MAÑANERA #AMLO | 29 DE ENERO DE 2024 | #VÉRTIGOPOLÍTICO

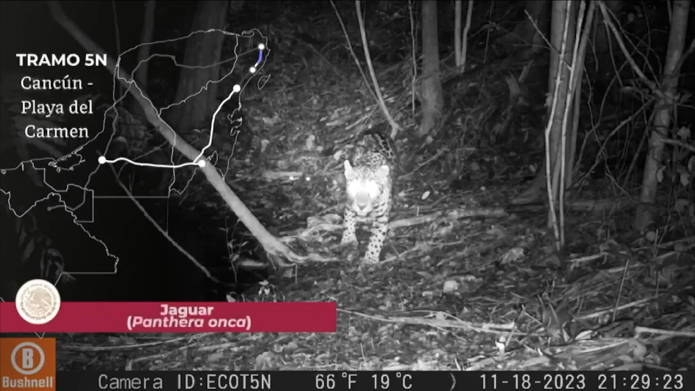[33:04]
En el proyecto del Tren Maya se establecieron 271 pasos de fauna, además de 29.9 kilómetros de viaductos que servirán para mantener la permeabilidad de la selva maya.
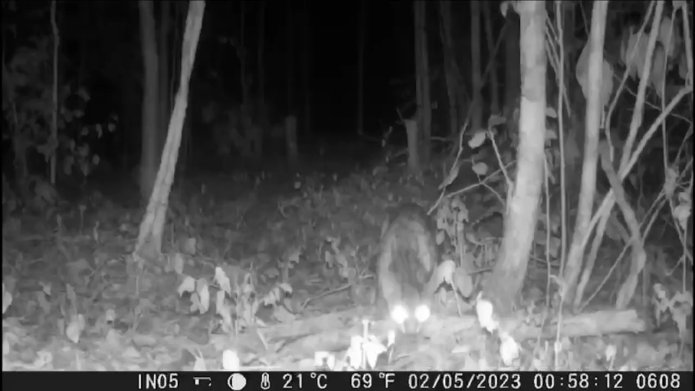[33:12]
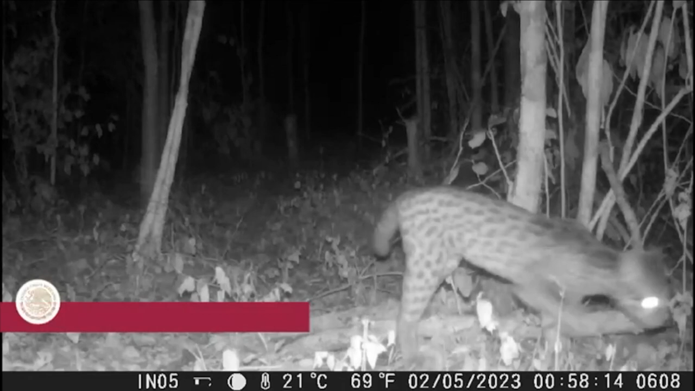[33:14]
Esto permitirá el libre tránsito de los individuos faunísticos para ambos lados de la vía férrea, contribuyendo así con la preservación de la biodiversidad en los ecosistemas de la zona. Actualmente se realizan los monitoreos de cada uno de los pasos de fauna establecidos mediante el uso de cámaras trampa para medir la efectividad de estos,
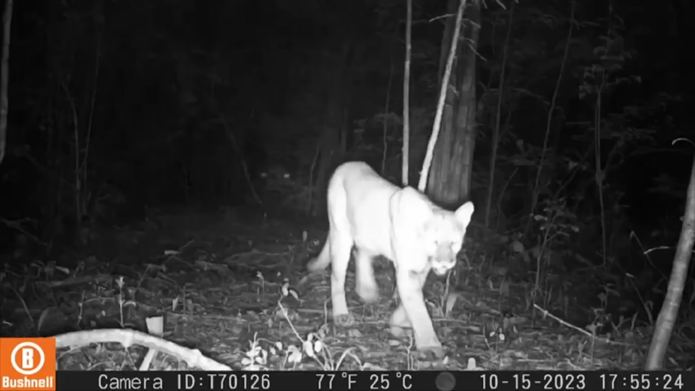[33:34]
así como para determinar las especies que potencialmente usarán los pasos de fauna. A la fecha, se han registrado especies como el jaguar, el ocelote, el tigrillo, ungulados como el tapir,
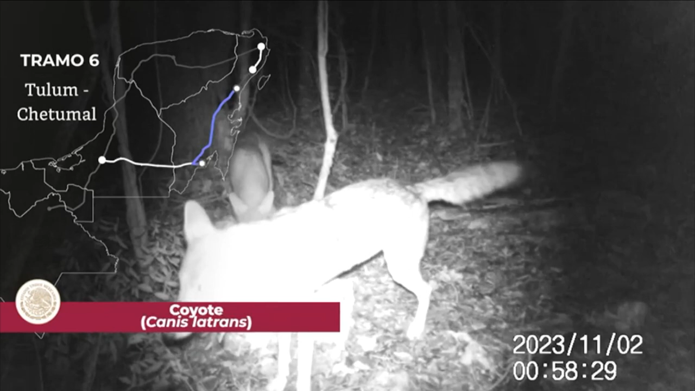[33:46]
venado de cola blanca y el temazate pardo de Yucatán, y aves terrestres como el pavón grande y el pavo ocelado.